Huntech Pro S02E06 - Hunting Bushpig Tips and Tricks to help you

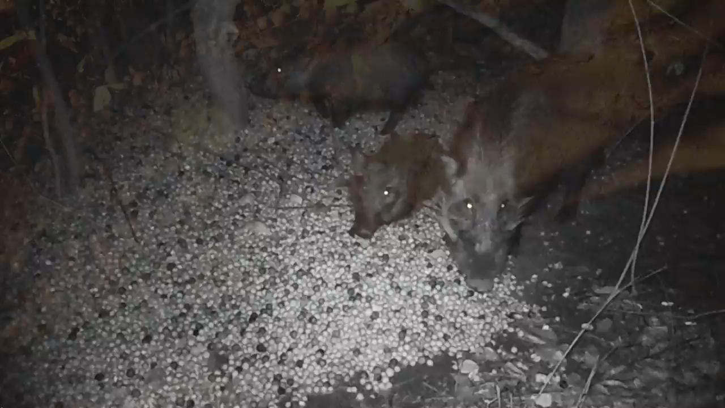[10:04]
So I like to put it in a line, so the pigs and the porcupines don't always compete.
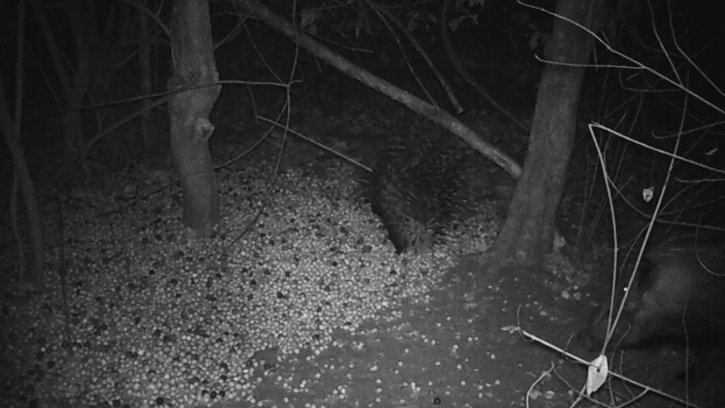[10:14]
So the pigs can stand on one side and the porcupines on the other side. As you can see, the line that I put the bait out.
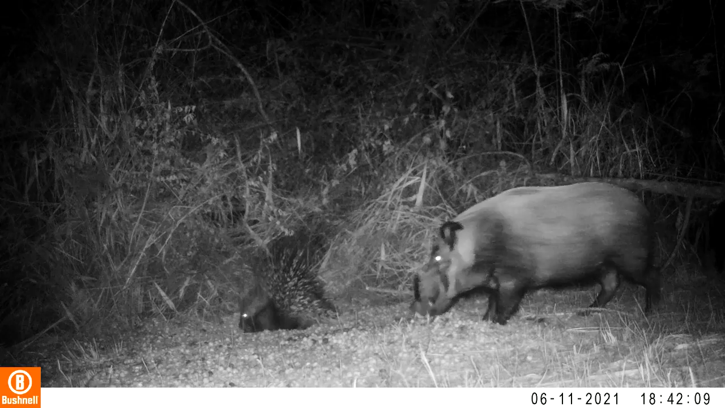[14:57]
Both of us started to shake from all the adrenaline that was pumping, and it only got worse as I kept the boar in my sights, waiting for the opportune moment to take the shot.
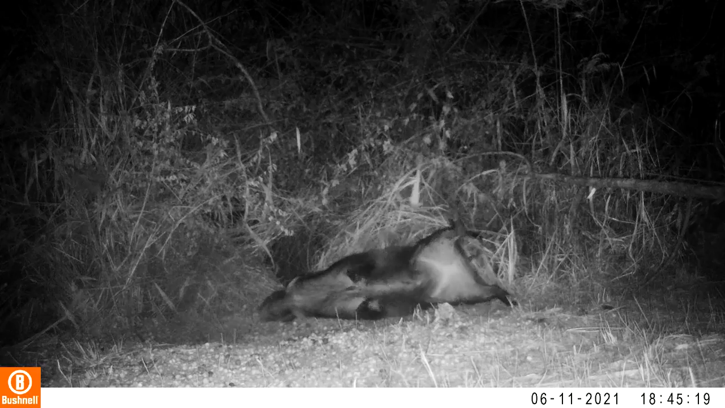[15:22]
I was in shock after the boar went down.
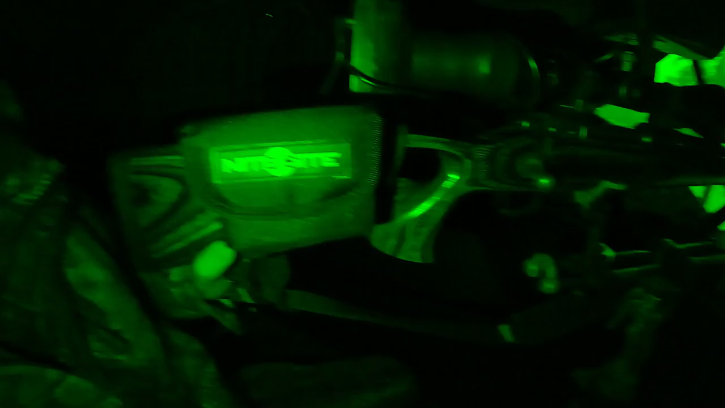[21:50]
So I've got the night sight eagle here, and it's ready for action.
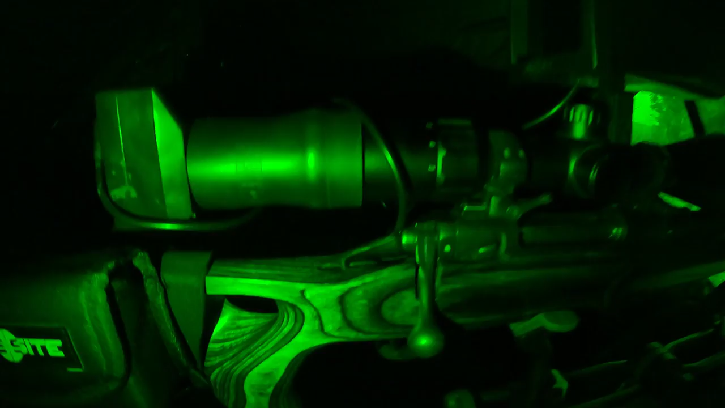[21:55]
It's Beulah's 223, and I've got the 2-point gun rest from Primoz,
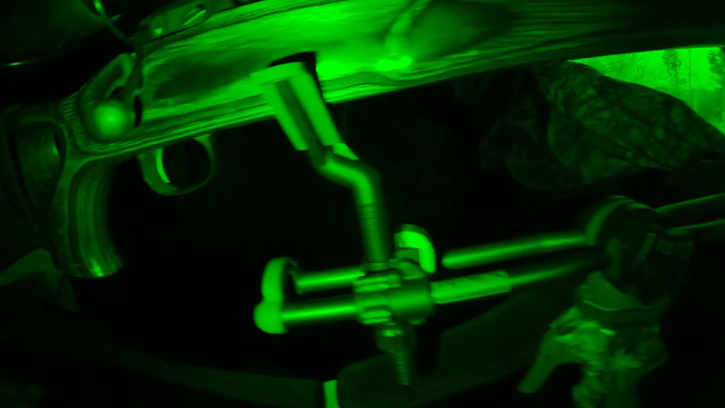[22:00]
and like you guys can see, the rifle is resting on it. I'm not even holding it.
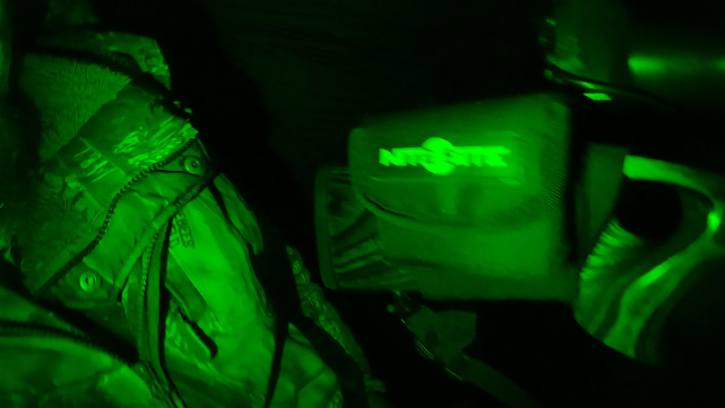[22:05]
So the setup works nice when you're sitting in a blind or when you're walking and stalking
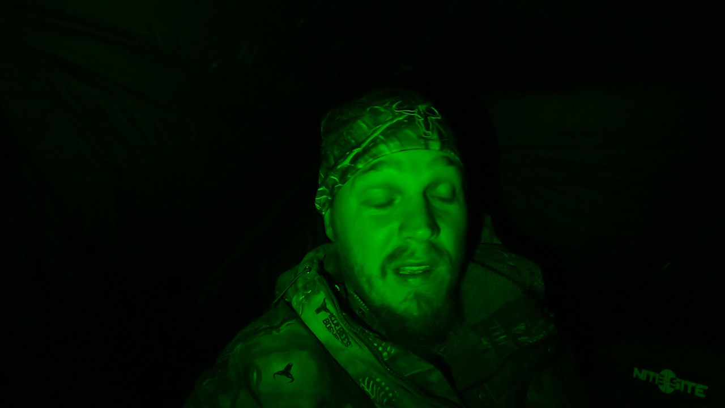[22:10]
and you want a more secure platform to shoot from, especially in the bushveld. You've maybe got a shot that's 150, 200 or 250 meters out. So definitely a thing I would suggest to look into to buying for your Primoz Gen 3 shooting sticks. So guys, yeah, let's see what tonight's gonna bring in for us. Hopefully that nice boar that I saw with the sow will come in, but maybe there's another boar that might come in. So let's see what's gonna come in tonight.